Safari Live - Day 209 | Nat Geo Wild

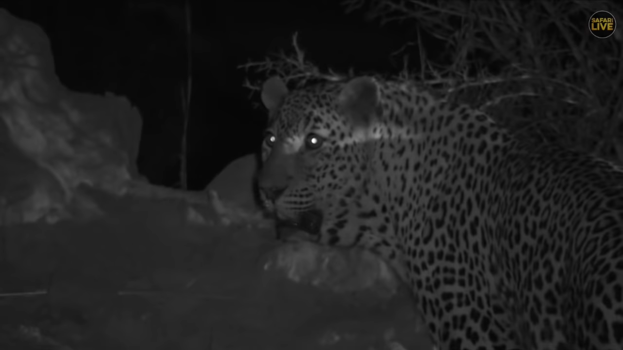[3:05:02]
Tingy see he's starting to salivate now he's smelling see his breath look at his breath on the termite mound now sorry Megs if you can just repeat that for me I was too excited to see him actually heating the ground with his breath so Robert yes please we don't want him to hurt his son at all which would be very very very unfortunate if he did but now
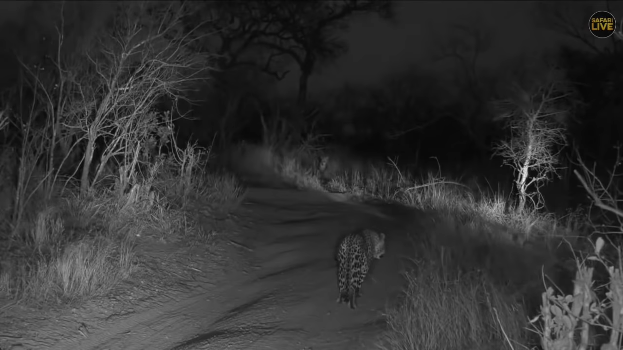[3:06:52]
now they're coming together Hosanna's walking straight at Tingana look at this this is insane Hosanna is just walking at him as though nothing Tingana's actually rolled on his side and that's almost like submissive behaviour that is I mean he did scent mark which is obviously the dominant part of this but when leopards roll like this it's often in a submissive way and Hosanna has just walked straight at him as though he doesn't care at all this is ridiculous look at that two leopards in the same sighting
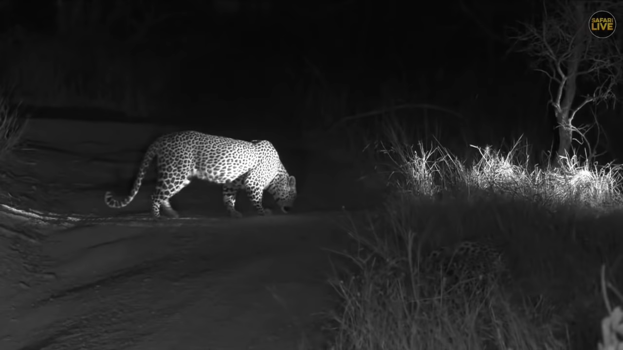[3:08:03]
so they need a light to see what's going on it's dark now it's almost black but Tingana has rolled over like a puppy and is just letting Hosanna walk straight towards him this is astonishing
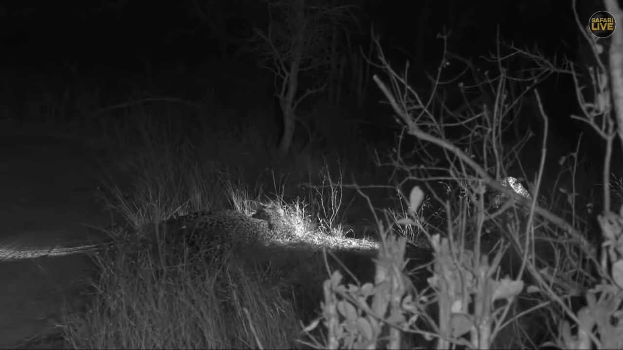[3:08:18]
hold on David I'm just going to move slightly this is ridiculous I have never seen two leopards lie this close as males and not in any way fight with one another what is going on with these two
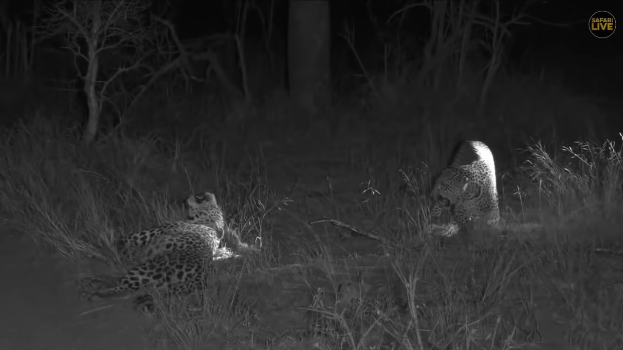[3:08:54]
now Tingana is just saying you're getting too close now it's okay that you're here but you're getting too close now you need to just stop where you are you can't come any closer than what you are and Hosanna is making a very different sound do you hear the deep guttural growl that Tingana makes there's the dominant individual his tail is twitching quite a bit which indicates he's not exactly impressed but Hosanna is making more kind of cub-like call he's showing his teeth a little bit but it's very interesting look at this look at this
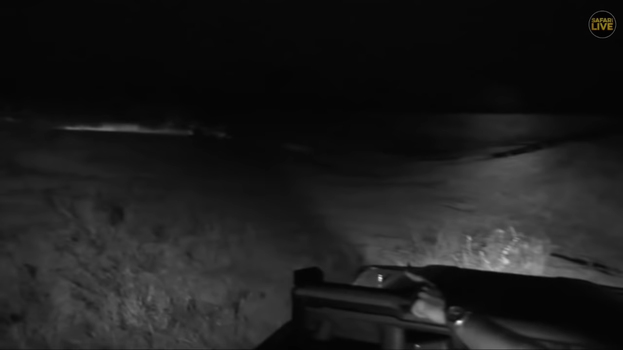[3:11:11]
walking together I mean Hosanna is sitting on the road now Tingana is walking down towards the water they're going to go drink and whether or not Hosanna is going to join him I am really not quite sure it looks like Hosanna might come down and drink with him